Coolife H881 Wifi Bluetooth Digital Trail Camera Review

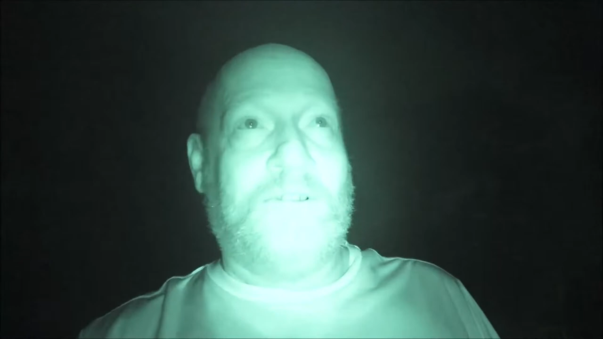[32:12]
okay so now I'm going to take this out back and I'm going to set it up I'll bring you with me and we'll see if the animals will come to us I'm going to cover this light up and see if that IR light up there on that camera actually helps this and it does I've got my so that's pretty cool but anyhow so alright let's go out back